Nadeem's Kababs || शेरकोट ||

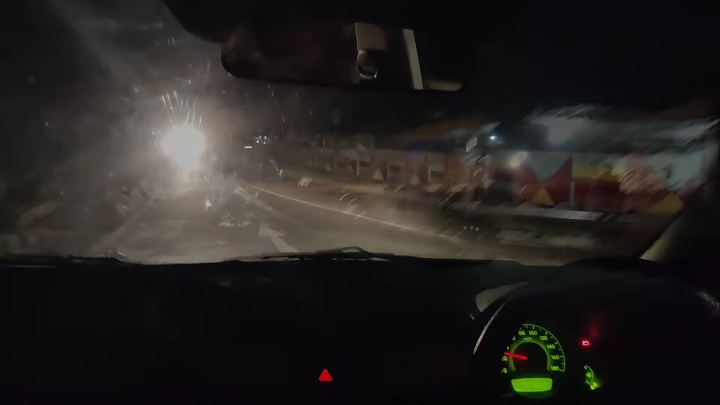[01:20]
शेरकोट का पुराना फ्लाईओवर था जो मेन लिंक
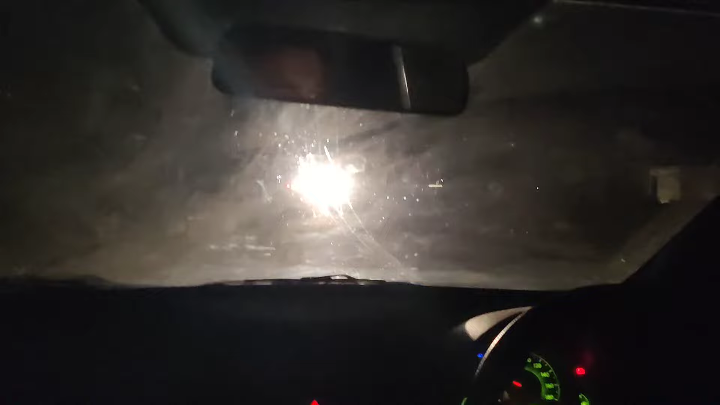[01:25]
करता था शेरकोट और धामपुर को। अब जो है ये देख सकते हैं आप, ये है वो पुराना पुल। दोस्तों बहुत ही बुरी स्थिति होती थी 6 बजे के बाद इस
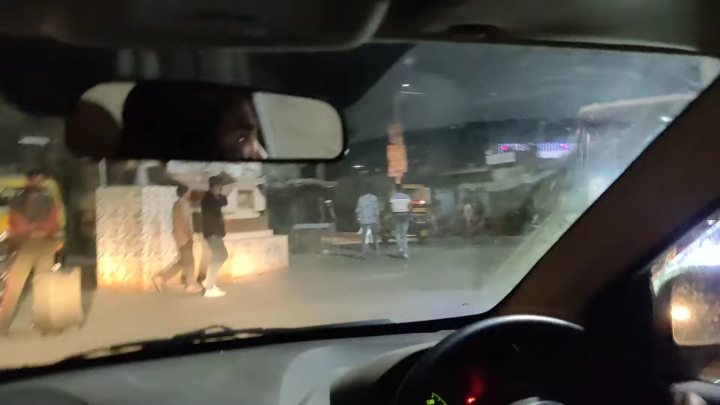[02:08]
तो तब से जो है बिल्कुल यहाँ पर जो है हम देखे कितना क्लीन हमने जो है शेरकोट अंदर एंट्री की है।
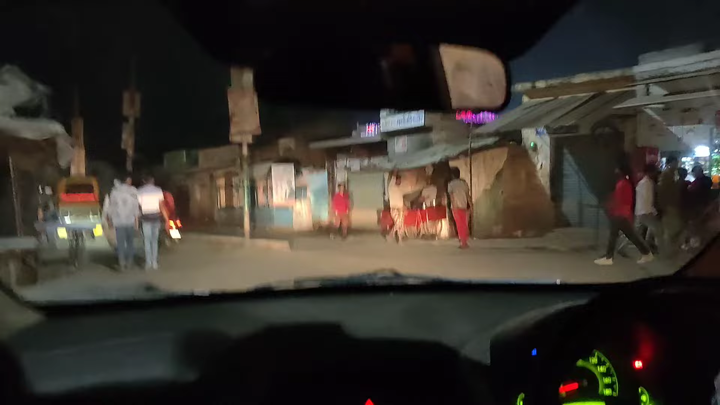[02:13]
तो हम पहुंच चुके हैं शेरकोट। तो दोस्तों मैं इस वक्त मौजूद हूँ शेरकोट, रैंडमली हम पहुँच चुके हैं।